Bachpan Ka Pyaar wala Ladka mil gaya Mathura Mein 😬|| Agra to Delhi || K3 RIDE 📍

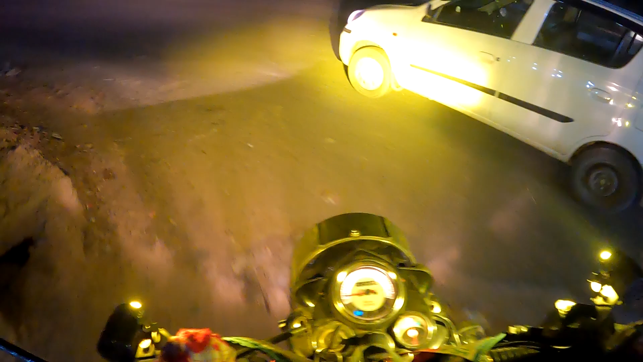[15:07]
तो आपने देखा अभी कि कितना प्यार करते हैं लोग राइडर से। ऐसे हमारे साथ दिन में बहुत लोग मिल जाते हैं, बट यार फॉर्चुनेटली कैमरा ऑन था तो वो आ गए। आप सोच सकते हैं कितना मज़ा आता होगा। चलिए फिर चलते हैं। और ये हम एंटर कर चुके हैं दिल्ली में,
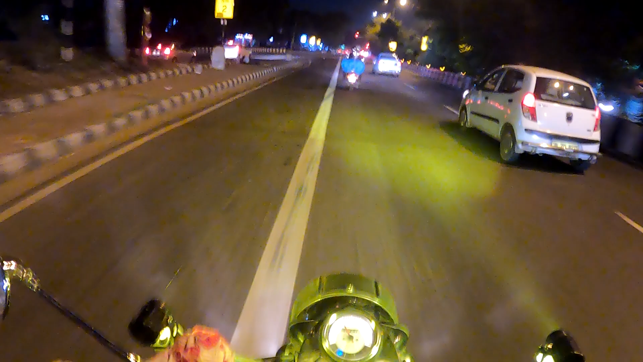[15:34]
दिल वालों का शहर दिल्ली आ गए हम। जब से दिल्ली में घुसे हैं जो जाम मिला है हमें, ओ भाई